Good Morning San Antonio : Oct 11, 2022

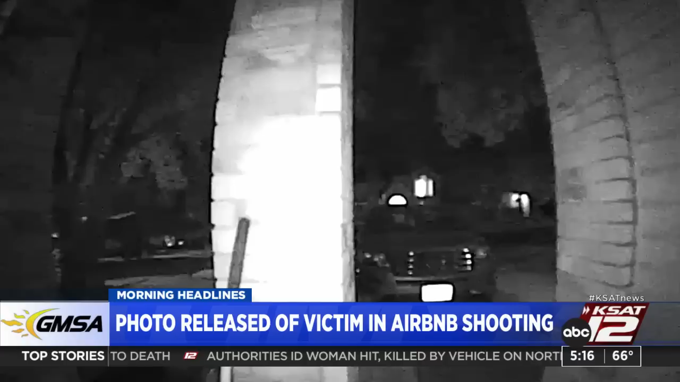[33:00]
Investigators say the shooter mistook Brazil's home for another home they were planning to shoot. Doorbell video here shows two teens who are believed to be the intended targets. People living in that neighborhood say they are now concerned about their safety.